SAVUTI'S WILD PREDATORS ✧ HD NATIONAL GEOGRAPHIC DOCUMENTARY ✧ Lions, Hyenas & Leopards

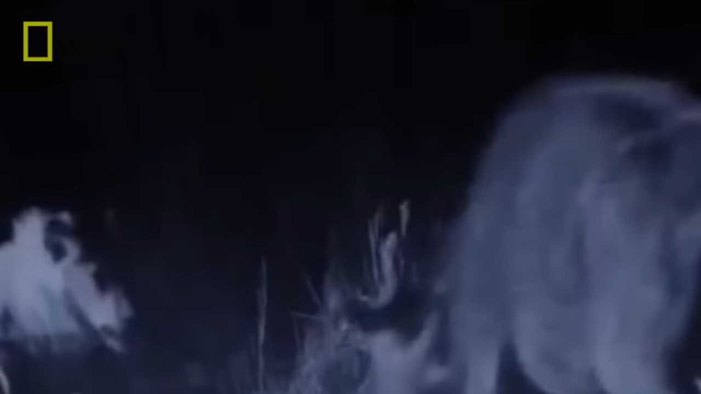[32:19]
The nomads don't have a clear strategy.
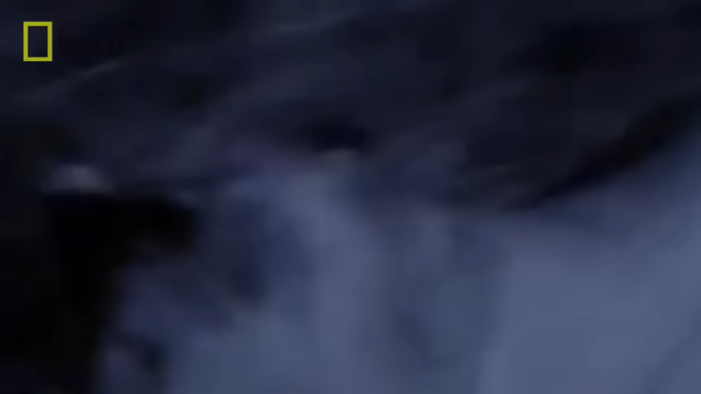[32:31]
They're simply creating chaos.
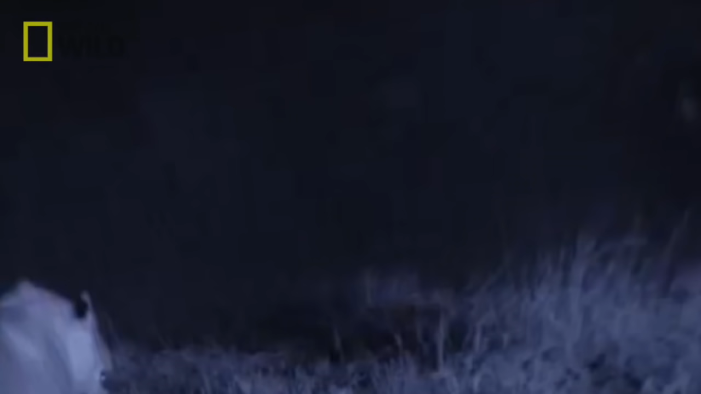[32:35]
The lions don't let up on their assault. The dust rises, and soon the injured buffalo is left alone.
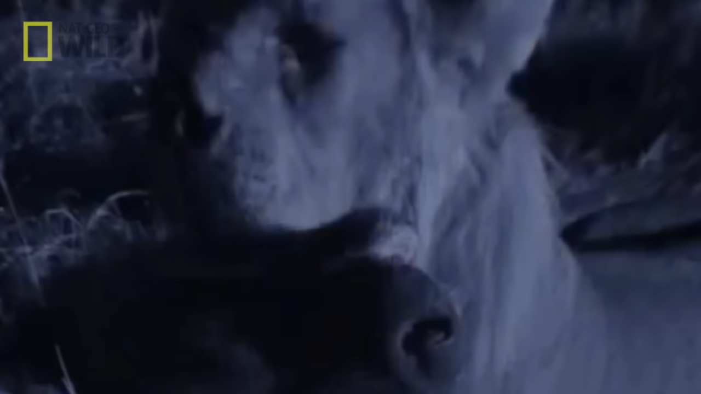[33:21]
These two youngsters are doing well, even by Savuti standards. This will keep them fed for at least 3 days. That's if they manage to keep it.
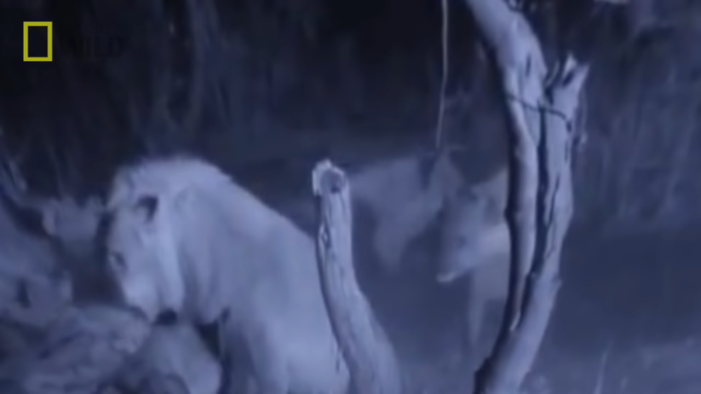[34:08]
This clan of 22, it's hardly a fair fight.
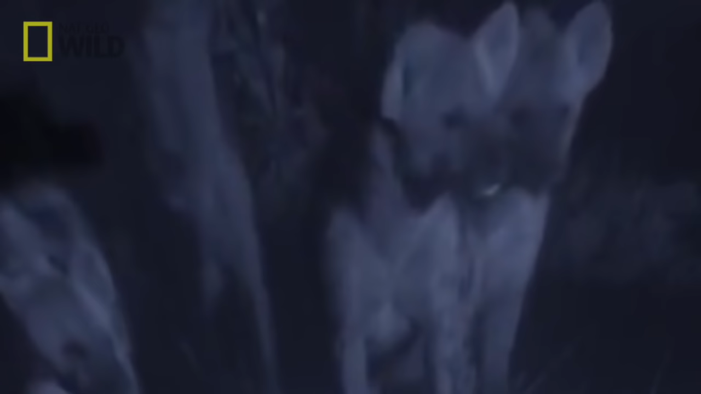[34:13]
He's surrounded.
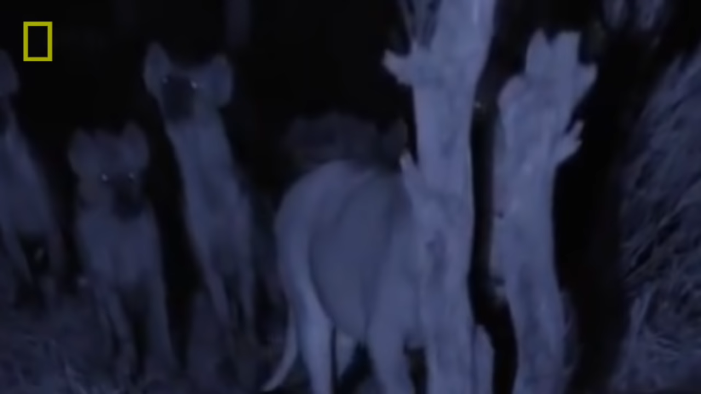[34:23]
This many hyenas can rip a young lion into shreds.
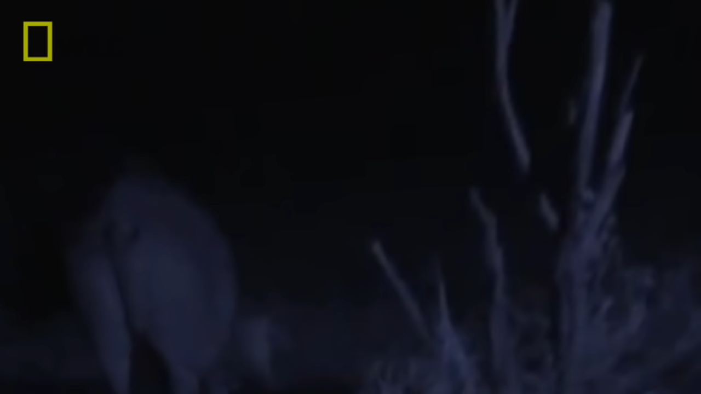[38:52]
The buffalo may not see the lions in the dark, but they can smell them.
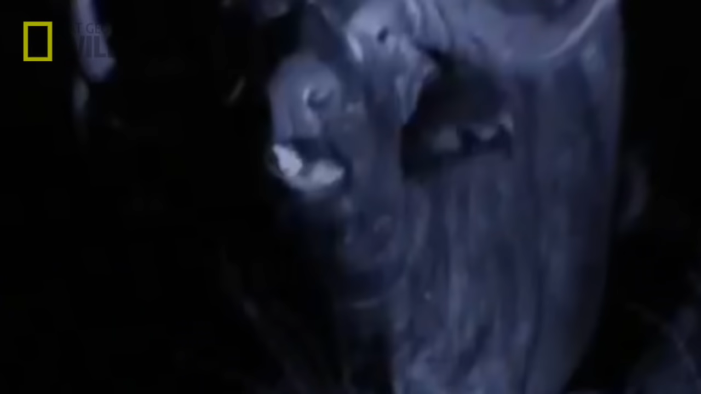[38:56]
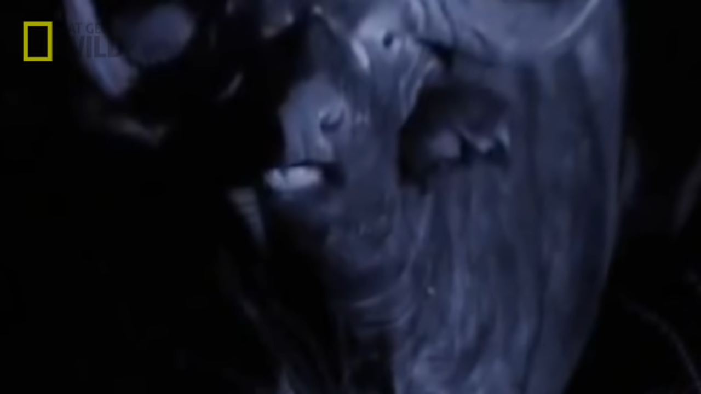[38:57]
The herd assembles their defensive strategy, also a united front. Within seconds, their teamwork shows its power.
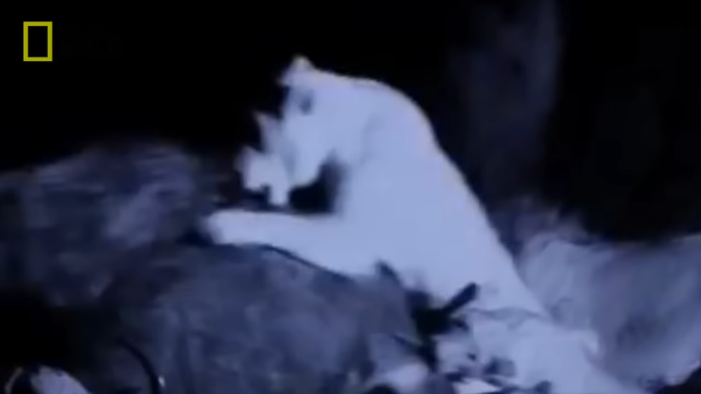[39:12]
The pride's strategy is to draw attention away from Saba.
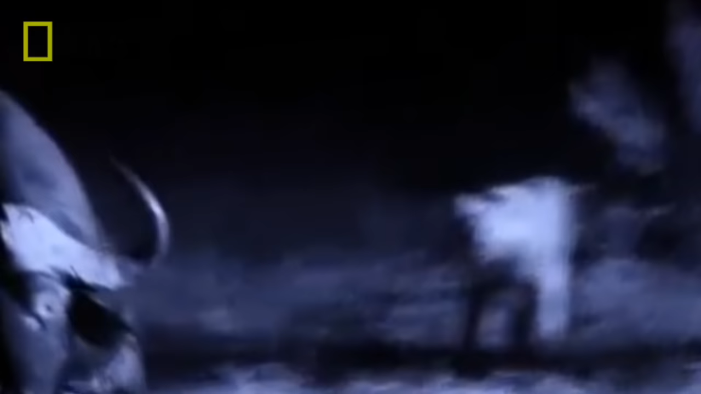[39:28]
This bull is too much for the lions.
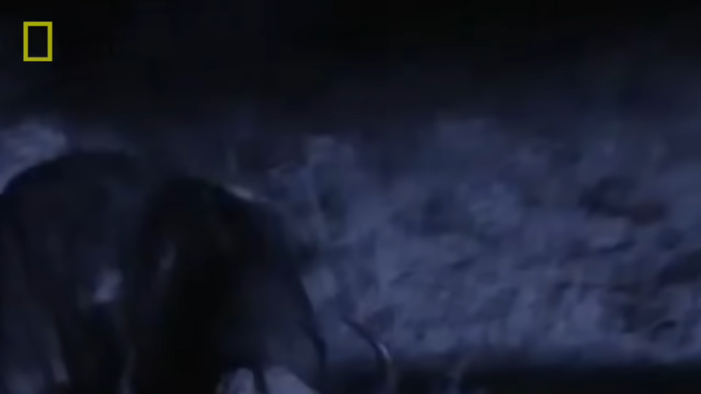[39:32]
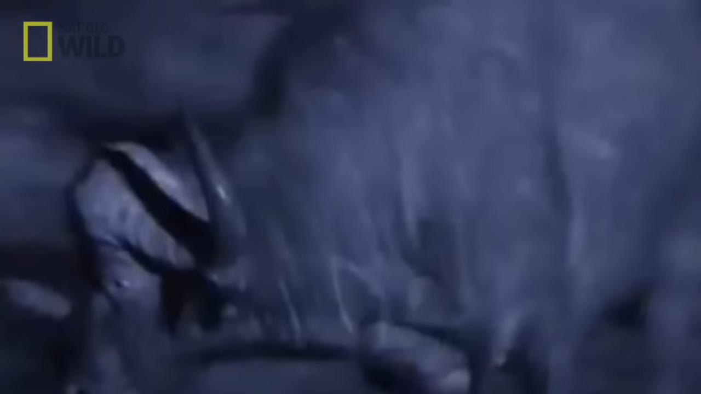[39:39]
The pride male takes a chance.